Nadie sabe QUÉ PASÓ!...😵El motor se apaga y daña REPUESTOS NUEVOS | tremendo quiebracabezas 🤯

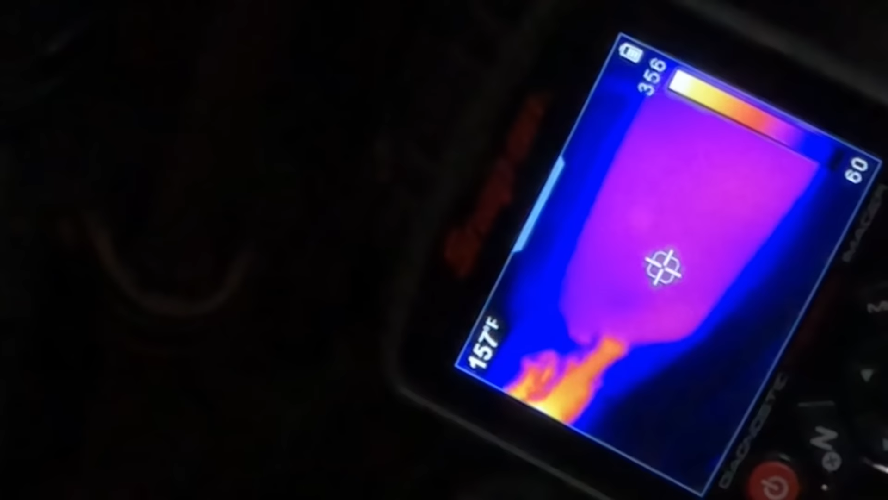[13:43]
On screen: spot 157°F
Si esa cosa tuviera latas en medio, entonces yo diría que no está muy clara la lectura, ¿no es cierto?
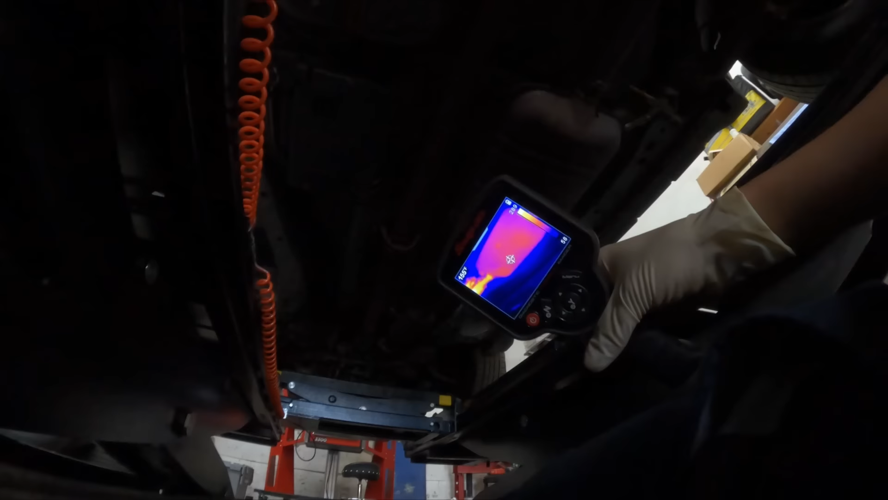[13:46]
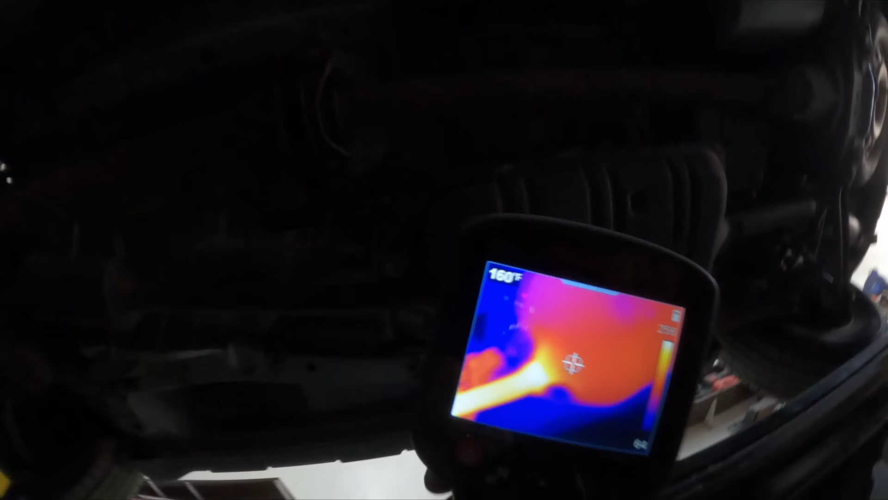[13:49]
Pero aquí no hay latas, solamente está el tubo.